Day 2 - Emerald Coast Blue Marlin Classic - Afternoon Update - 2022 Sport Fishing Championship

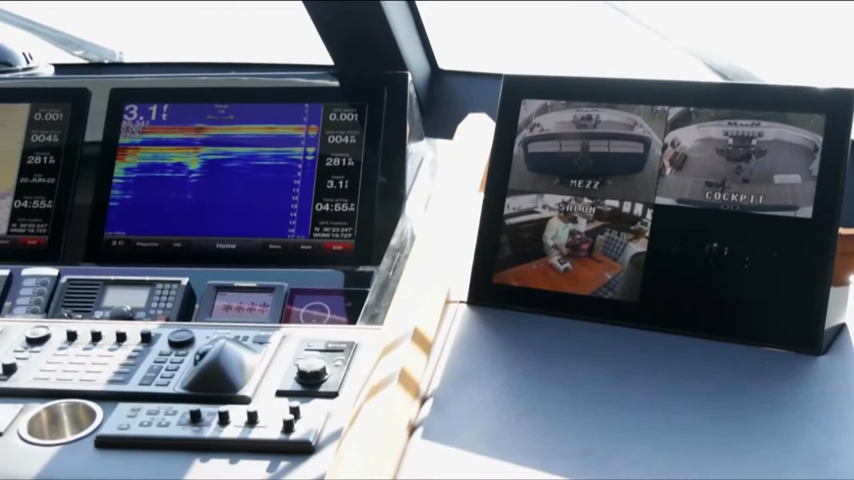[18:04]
This is the place to be, and it's huge, as you can see. We have a TV over here we can pop up, all of our electronics in the front.